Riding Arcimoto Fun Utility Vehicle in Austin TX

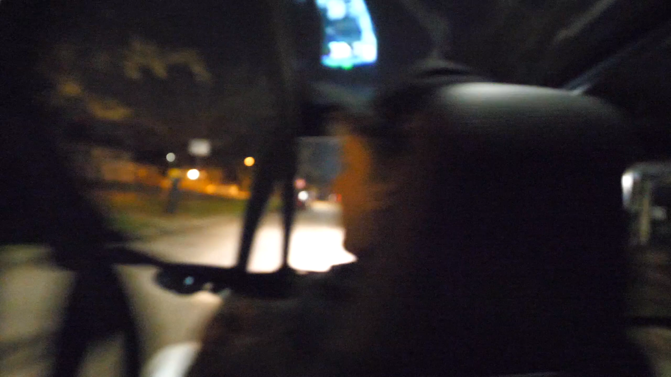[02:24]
Look at that, it's got lights.
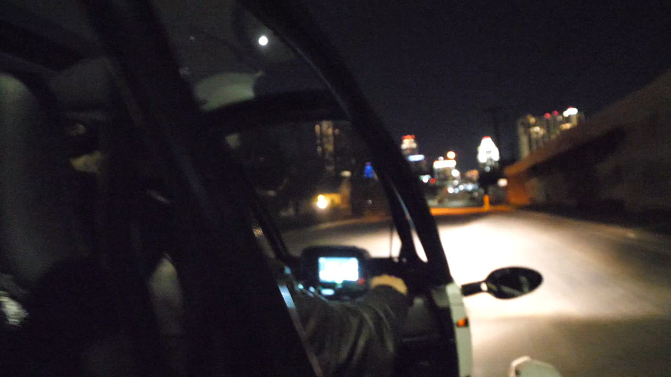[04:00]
No, 75 is like too fast. Huh? Yeah, we're going 27. Right. And then, got those.